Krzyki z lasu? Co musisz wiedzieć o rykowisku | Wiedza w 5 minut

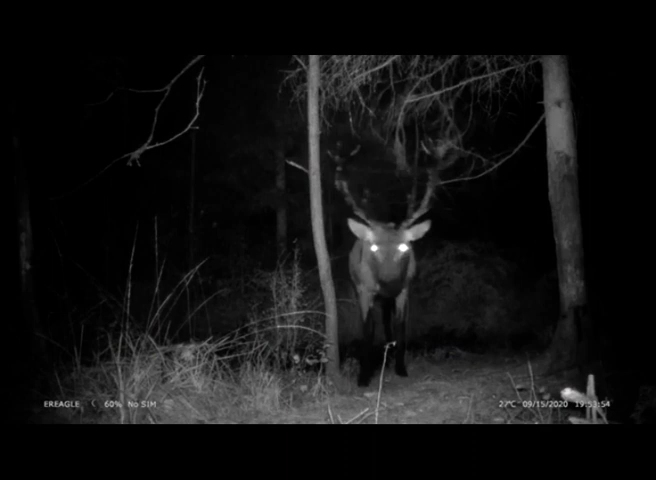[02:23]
No to pan jeleń sobie nie pozwoli, bo przecież jest twardy zawodnik z niego i taki rozjuszony idzie sprawdzić co się dzieje. I idzie prosto na nas. Wywabić jelenia możemy także naśladując ryki.